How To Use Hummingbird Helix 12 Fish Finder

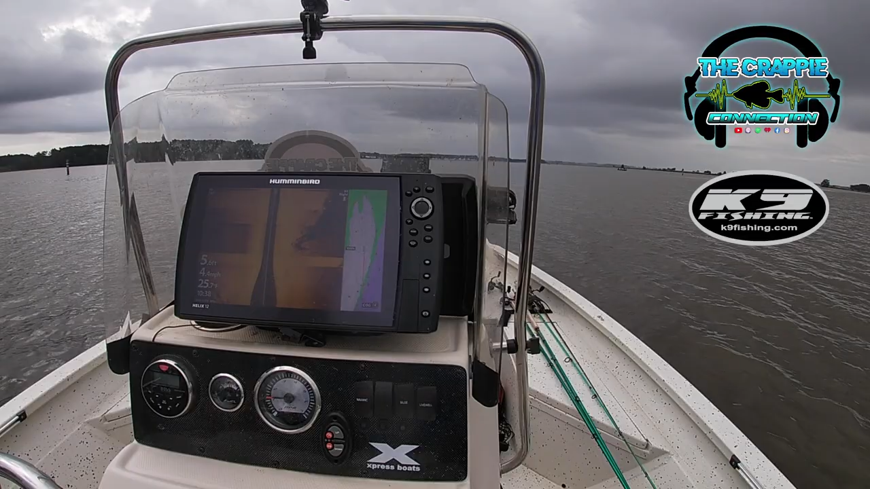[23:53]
So from what I've been told, the lower the megahertz you run, you wanna use that for your farther out scanning, but I've just never used the 405 to 505 very much. I just keep mine on mega. Okay, what were you doing right now?
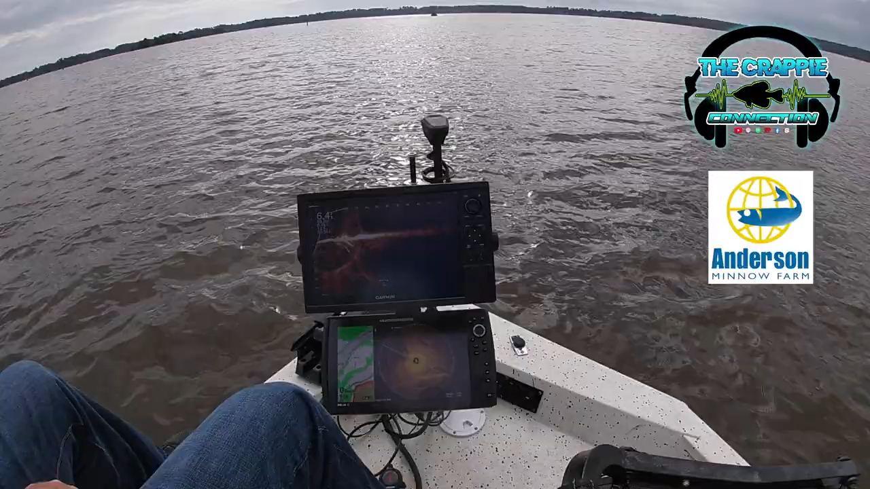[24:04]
All right, so the spot we marked earlier, the stump that we were referencing earlier, it's that waypoint right there, waypoint 8. So what I'm doing, we got our nose into the wind, getting positioned on it, coming back to look at it with live scope. So I also run a mega 360 on my setup. Mm-hmm. So as I'm coming up, it's scanning in a circle, pretty much side scan, except this is going, you know, moving along with me.
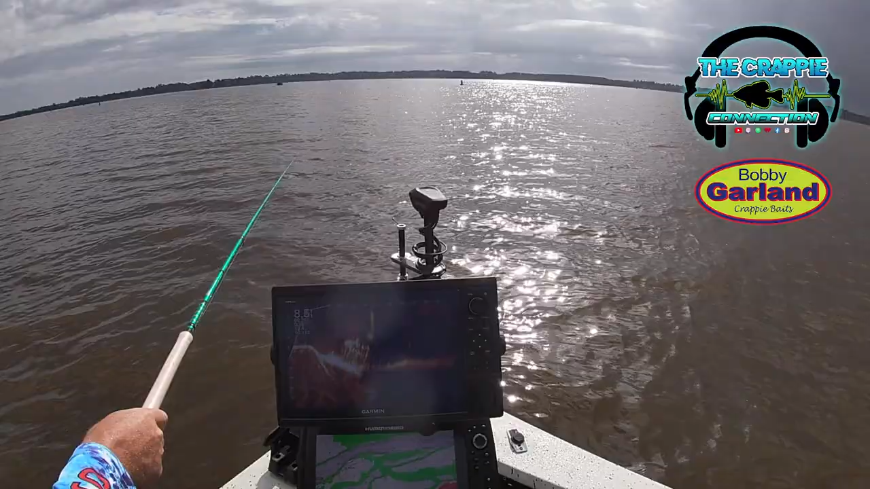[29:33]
the better it's going to be just holding on what the structure is that you're trying to fish. I saw the jig go down there.
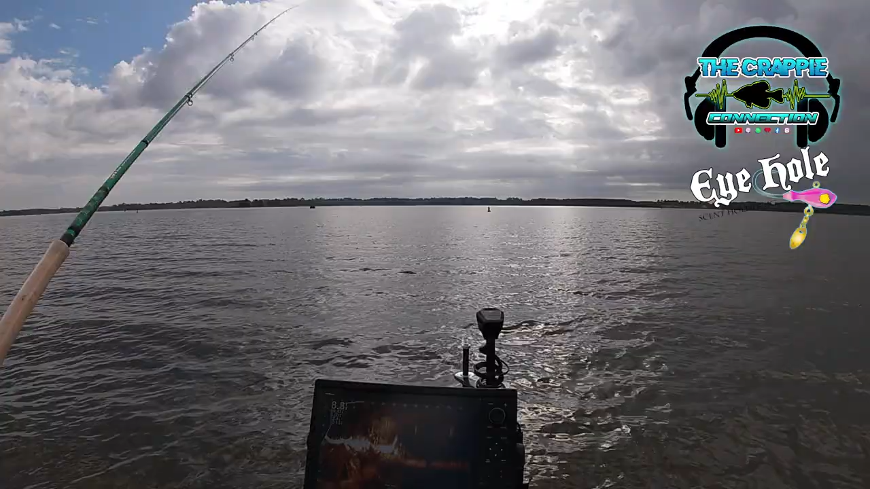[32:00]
And it's a shad. About 1,000 right there. This place is loaded with shad.